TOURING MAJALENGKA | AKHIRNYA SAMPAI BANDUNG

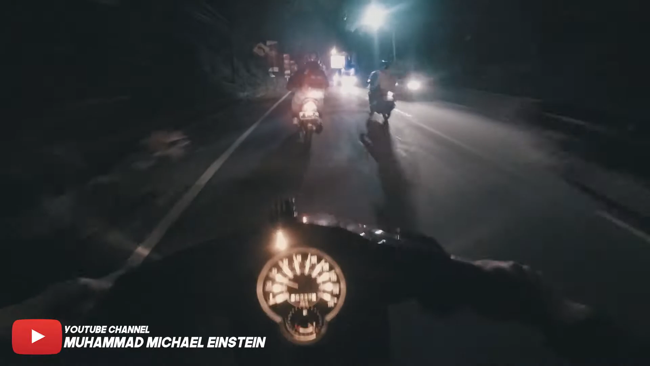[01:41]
Anjir, knalpotnya meledak-meledak terus, anjir. Knalpotnya keluar api terus. Ini kita udah ngelewatin Sate Marangi, berarti ke arah Cianjur, Cipanas. Keadaan cuacanya sangat mendukung buat. Astagfirullah, ini aja. Visor gua gelap anjing.
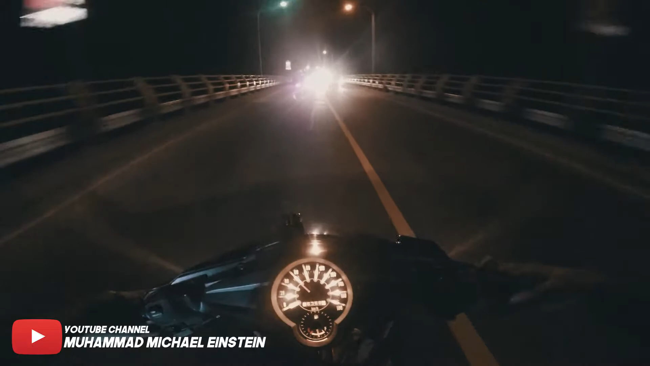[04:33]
Udah memasuki jalur ini. Apa teh, gua lupa. Pada Larang, boy. Jalannya banyak banget sama transformer. Si Fandi sudah menghilang, bagoy. Si Fandi di belakang apa di depan sih? Jalannya gelap banget, CCTV kan nggak ada lampu, goblok ya.
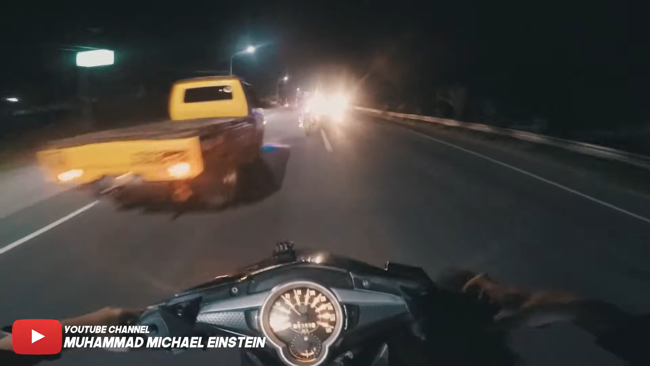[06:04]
Lurus doang yang tidak ini apa sih, tidak mengasihkan, membosankan. Anjing, bau apa nih ini? Oke, kita udah ngelewatin jalan yang berliku-liku ini. Jalannya sangat macet. Si Ical bocor di sini nih. Anjir, ada satria hiu ngeganggu.
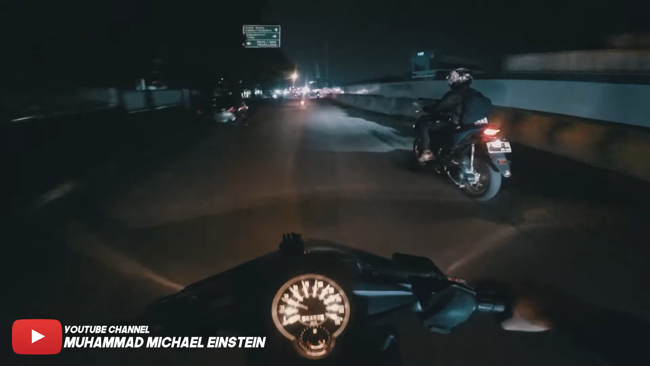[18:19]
Pelan-pelan, soalnya kayaknya ada polisi deh. Apa gimana, Lek? Gak tahu gue. Tuh kan ada belahan kan. Oke, ini jalannya lurusan nih. Kenapa BG? Kenapa tadi si Sigit?